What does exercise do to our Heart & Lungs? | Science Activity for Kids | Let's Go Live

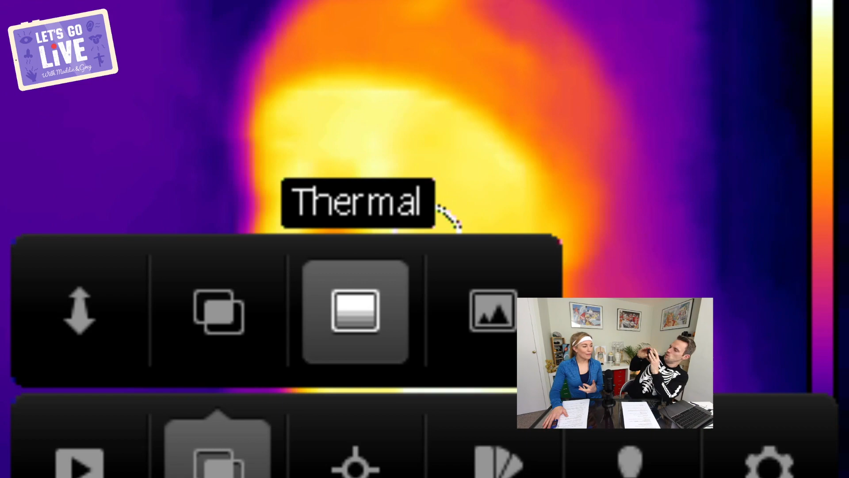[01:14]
often look yellow red or even white ah so if you can see there look where i'm really really
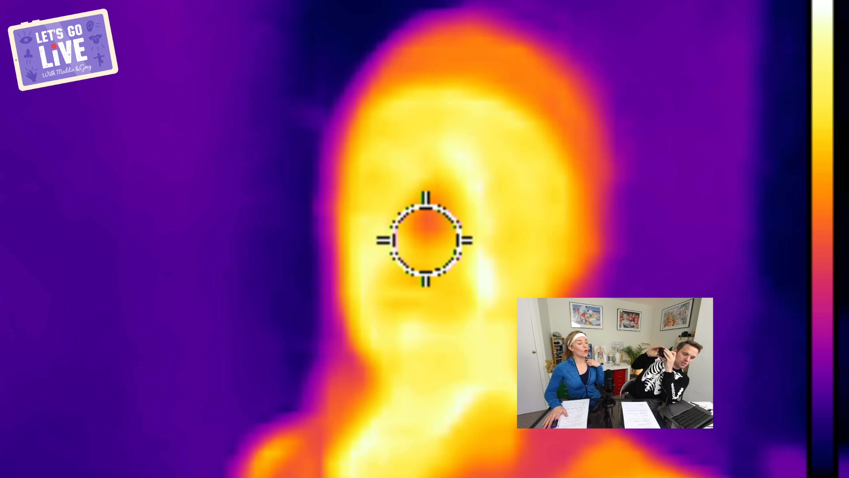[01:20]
warm and then cooler things will look blue and purple so your face is about
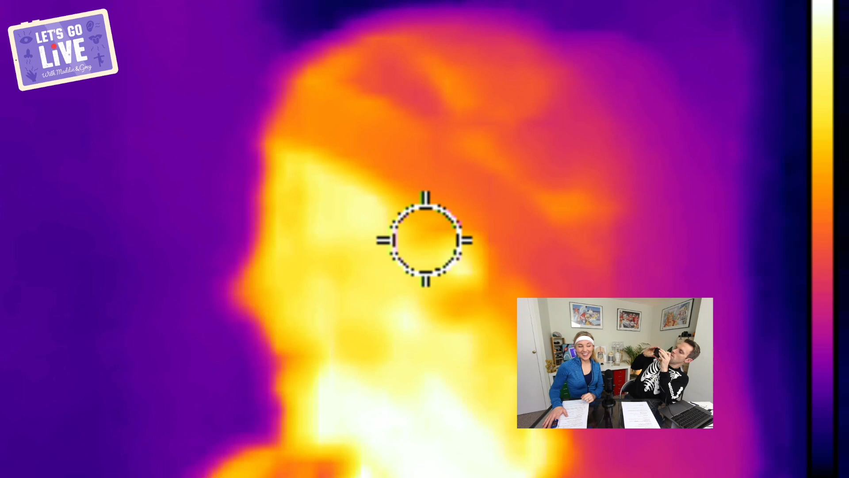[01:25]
35 degrees okay all right now degrees c so we're going to have a come back and
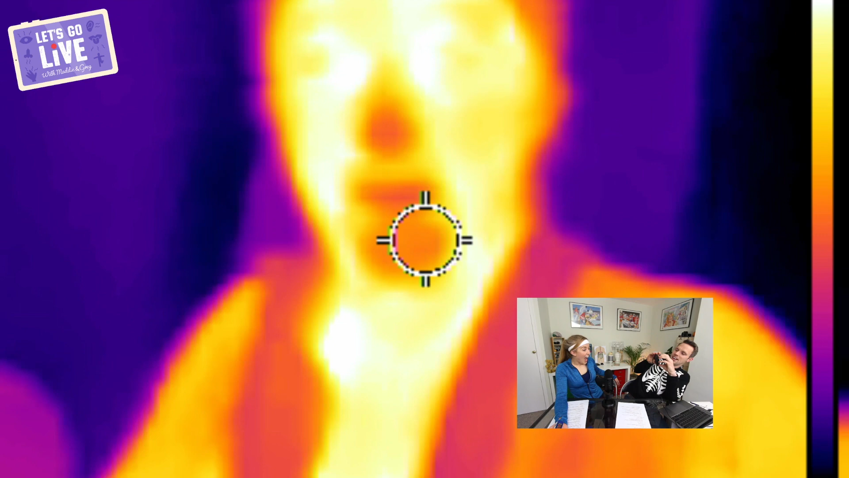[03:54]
glowing okay am i does it say that i'm warmer okay so your your face has gone up by about one degree
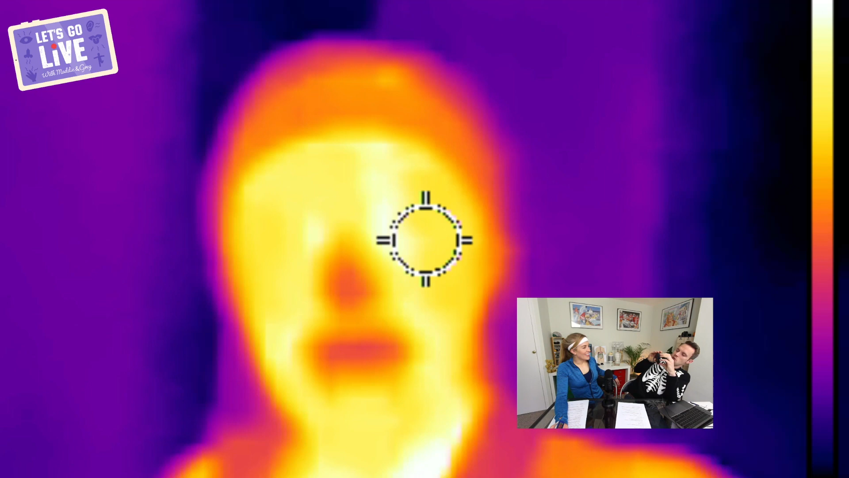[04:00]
okay uh but your chest and your neck well that's much warmer that's now about 36
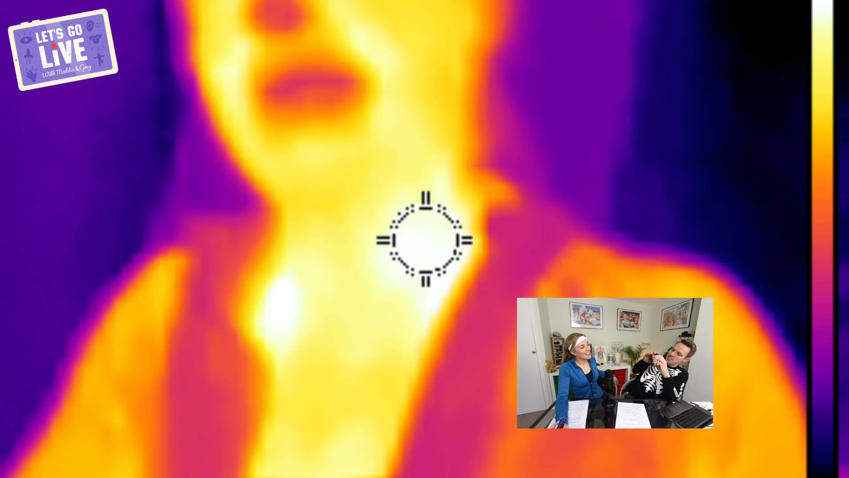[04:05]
37 wow see and the reason that you've got so much warmer is because your body your muscles are working hard they're